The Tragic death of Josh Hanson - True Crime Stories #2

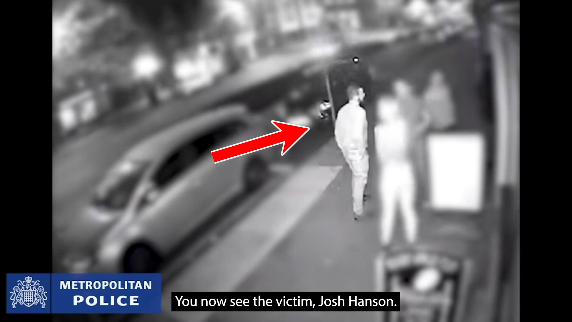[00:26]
You now see the victim Josh Hansen. He was 21 years old at the time. He's with friends.
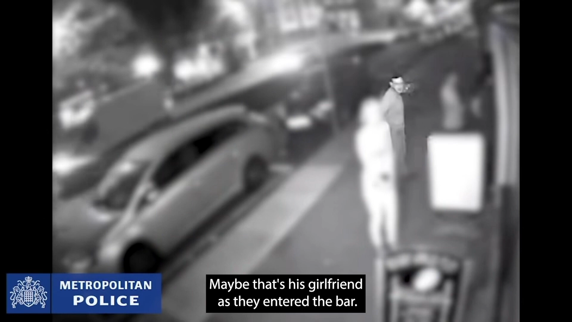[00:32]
Maybe that's his girlfriend as they enter the bar. So far nothing concerning here.